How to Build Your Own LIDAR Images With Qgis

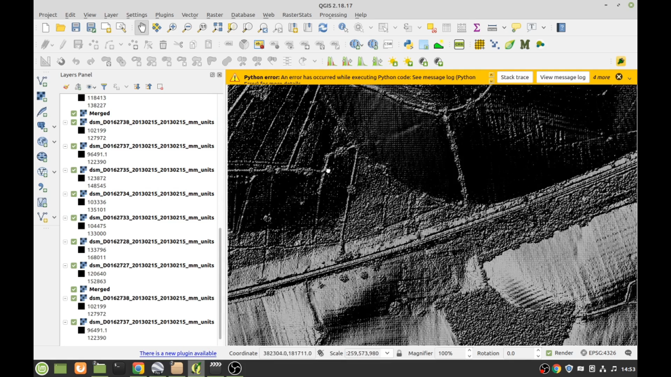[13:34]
so presumably we are somewhere near the false way
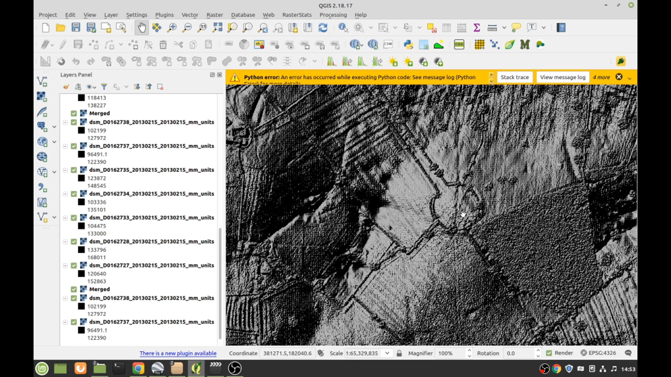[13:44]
oh look at that there look that's obviously um modern because it's got hedged hedges on it but part of someone's biggest state i expect but yeah this is awesome oh gone off the edge